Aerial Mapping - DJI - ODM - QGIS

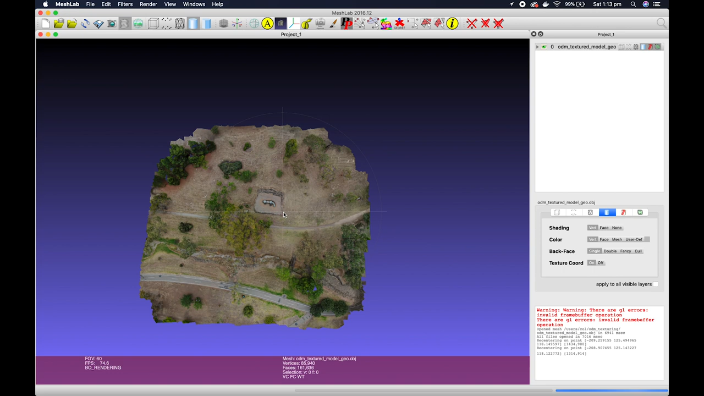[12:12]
this is once we zoom in a little bit we can see that it's actually a 3d model
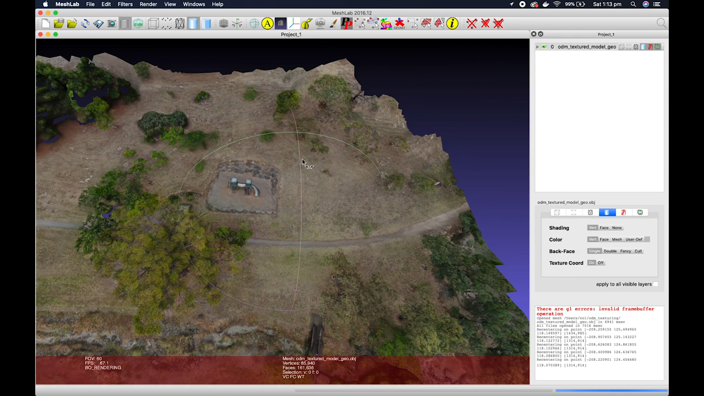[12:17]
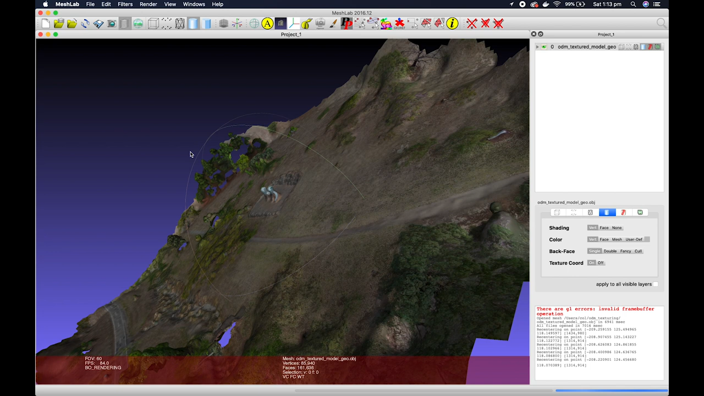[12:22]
um there are a few holes and bits and pieces in it and we could do some measurements off of this but yeah it's a pretty good view of the 3d world